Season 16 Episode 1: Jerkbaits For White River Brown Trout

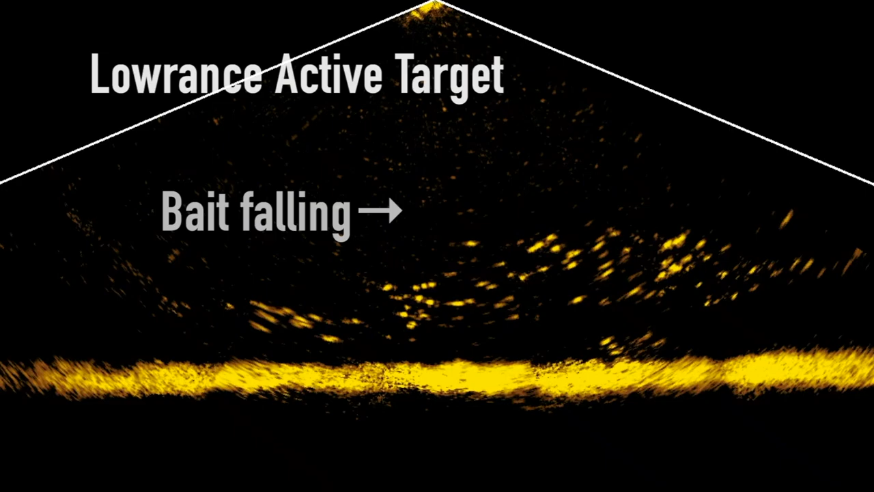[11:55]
And the cool thing about active target is it's interactive. I can see these fish swimming around.
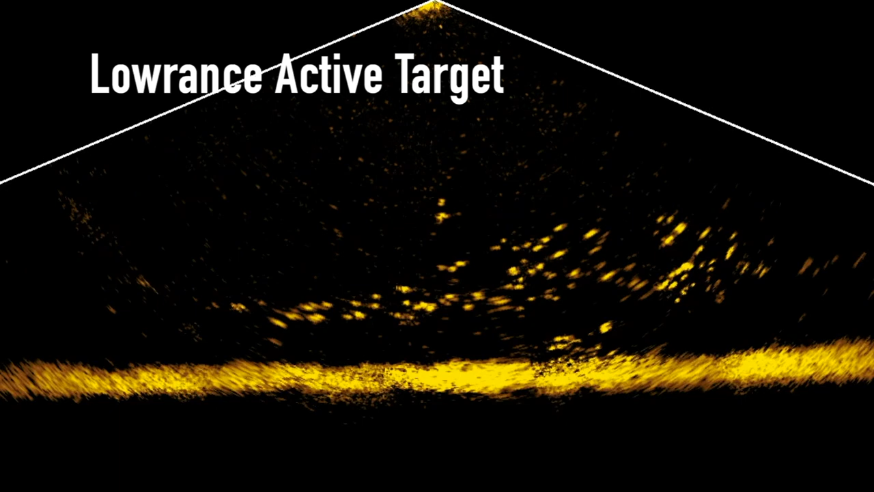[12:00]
I can drop straight down to them and watch them bite the bait. The biggest difference between a live sonar and your conventional sonar that you're used to fishing is the crystals.
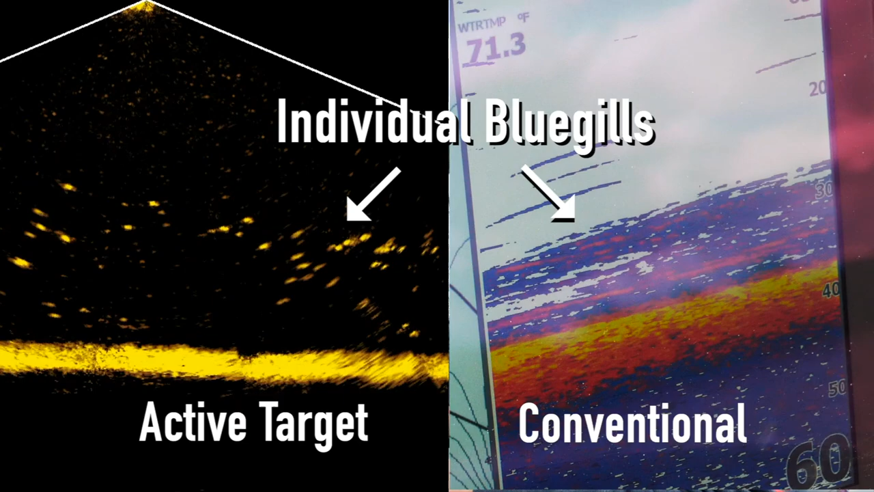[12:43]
On screen: water 71.3°F
And the nice thing about that is it creates a system where I can basically judge the attitude of these fish.
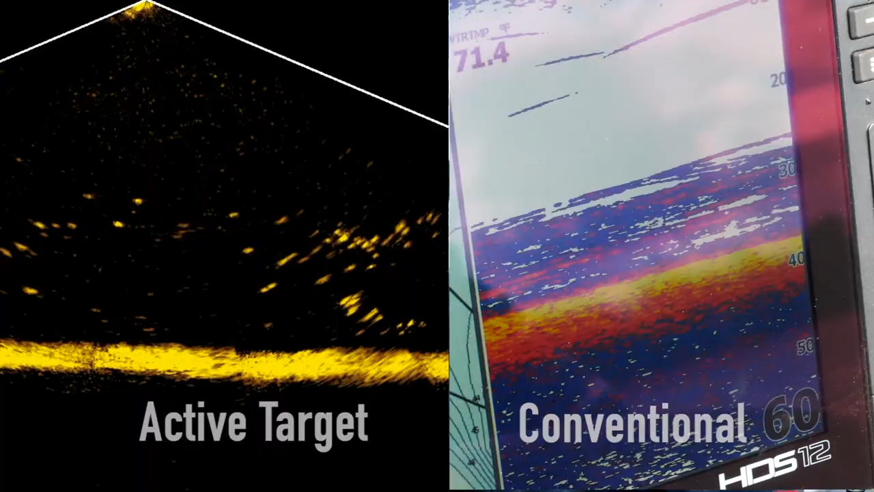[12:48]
On screen: water 71.4°F
Now, these fish are pretty hot. As fast as I drop it down, they're biting. But if they were a little bit more lethargic, I could figure out exactly what it takes to get those fish to bite, changing lures out, and that sort of thing.
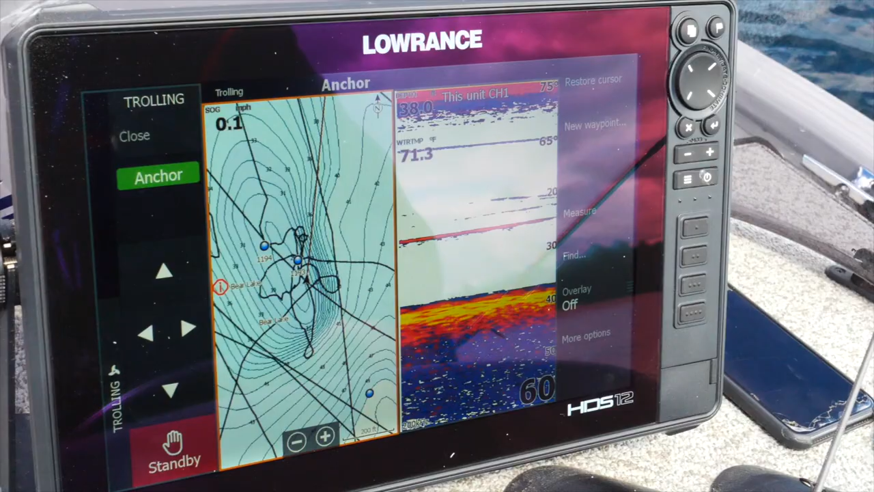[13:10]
On screen: water 71.3°F
Now, right now, I have a bunch of bluegills underneath me, and they just basically mark as long streaks.
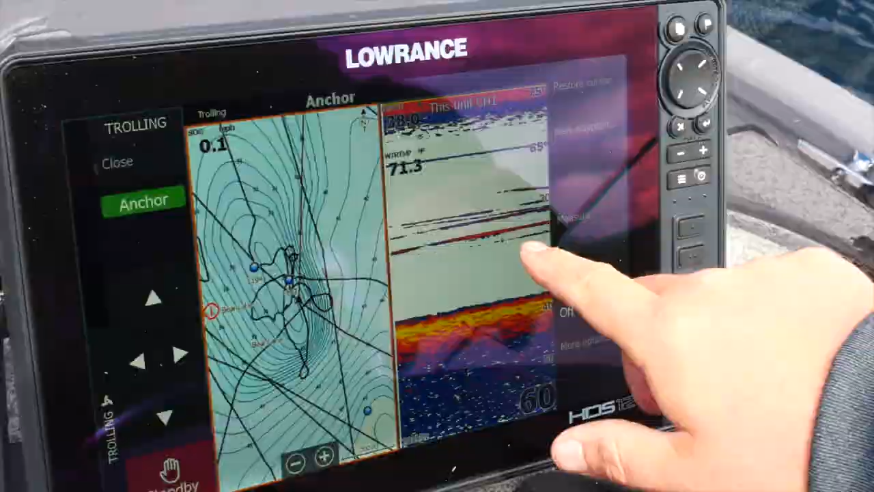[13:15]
I've fished for a long time, and I know exactly what that is, and so you kind of get used to what that looks like. Now, if you're new to fishing or you're trying to learn how to read your electronics, active target kind of takes it to a whole new level, makes it a lot easier to understand what you're looking at.
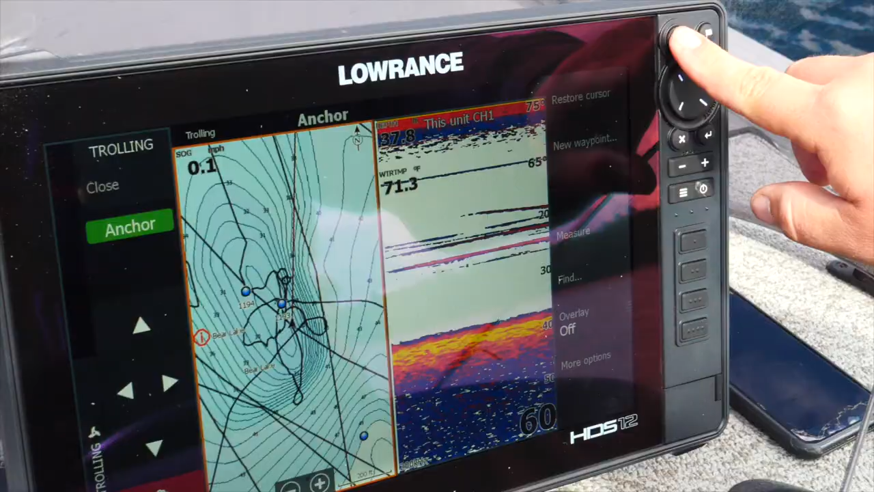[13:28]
On screen: water 71.3°F
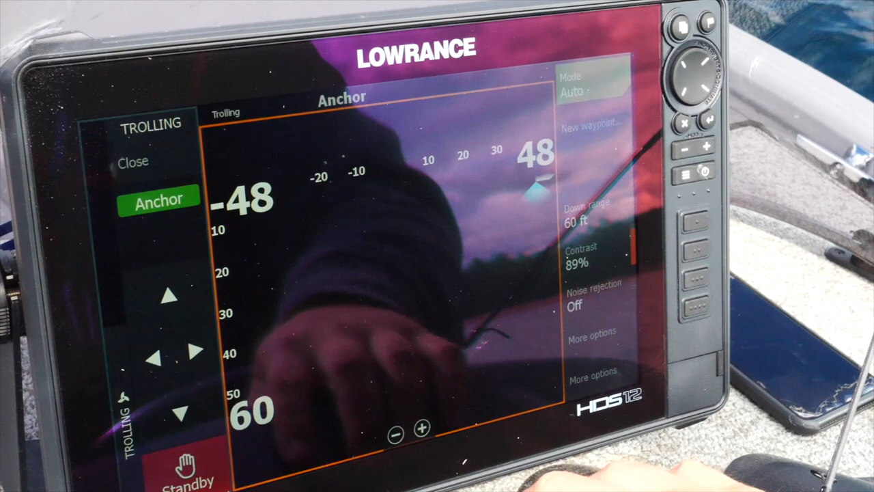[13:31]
All I have to do is go to my pages here and switch over to active target, and what you'll be able to see when it pops up on the screen is you can physically
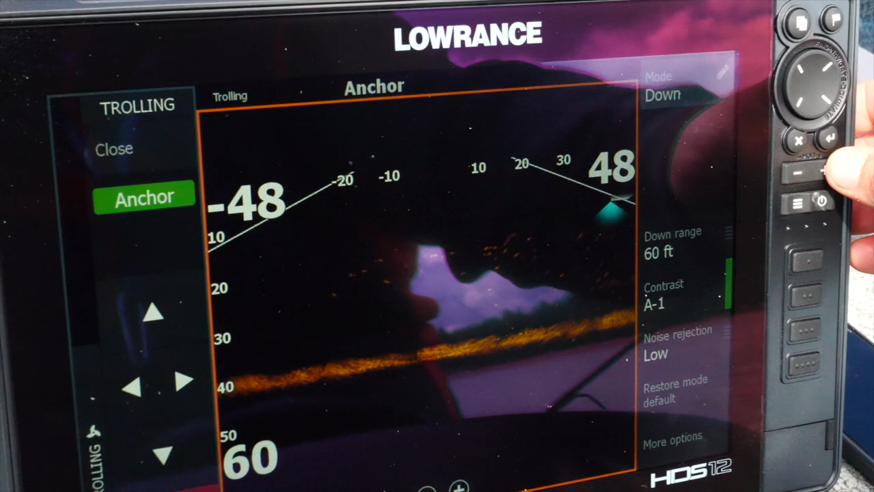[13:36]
see the individual fish swimming around underneath the boat.
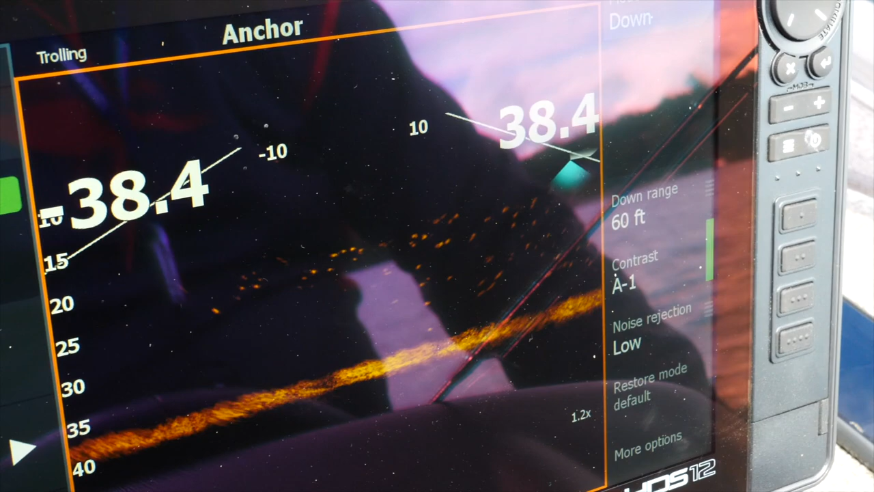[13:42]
So, instead of it being a stationary streak mark, you actually have individual blobs that are fish, and you can actively see them moving around the boat just as they are underneath the boat. Active target is a brand new piece of technology from Morantz.